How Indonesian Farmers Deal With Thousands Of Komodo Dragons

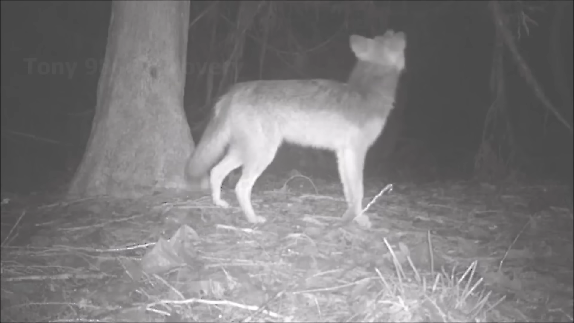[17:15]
For Louisiana farmers, coyotes are troublesome bullies who can cause a lot of damage.